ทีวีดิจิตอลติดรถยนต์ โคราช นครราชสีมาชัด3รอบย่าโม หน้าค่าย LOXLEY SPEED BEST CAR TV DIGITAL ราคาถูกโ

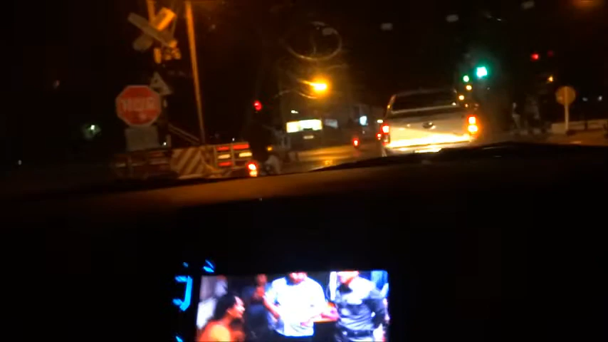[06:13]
เมื่อถึงนี่เรากำลัง LM นะครับ ด้านข้างนี้เป็น รถ ไฟ